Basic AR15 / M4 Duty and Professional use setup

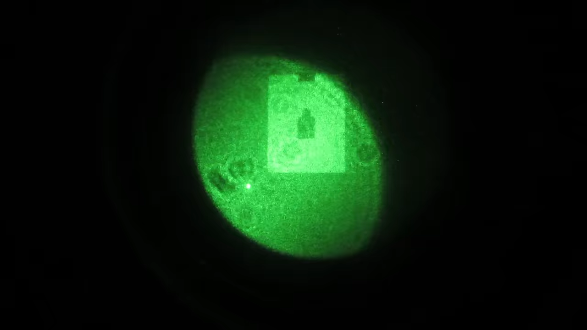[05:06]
Hence, this PEC-15 takes up a whole lot of room. So if you don't have a PEC-15 or some type of IR illuminator, whether it be D-Ball, PEC-15, whatever, then you have a lot more rail space.